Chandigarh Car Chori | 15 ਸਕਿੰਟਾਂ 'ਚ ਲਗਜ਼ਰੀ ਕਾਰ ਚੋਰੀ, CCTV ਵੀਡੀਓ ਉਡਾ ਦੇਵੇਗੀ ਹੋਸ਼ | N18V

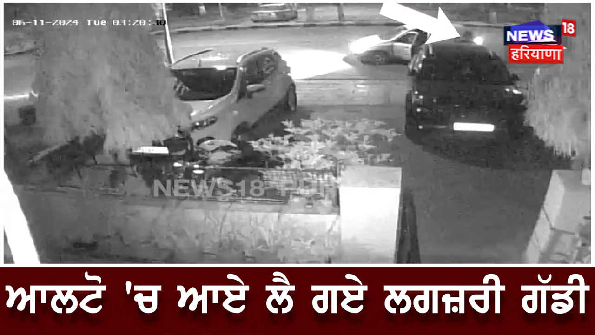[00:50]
बैठ उस दे पिच्छे ही चोरी किती हुई कार लाएके फरार हो जानते ने तो हनो एदास दिये कि वीडियो एक पॉच एरिये दिये चंडीगर्दा सेक्टर्स ताई जित्थे एच चोरी हुई है रात वेले एचोर आये ने ते बड़े ही अराम दिनाल महज 15 किंटा दिवीच लग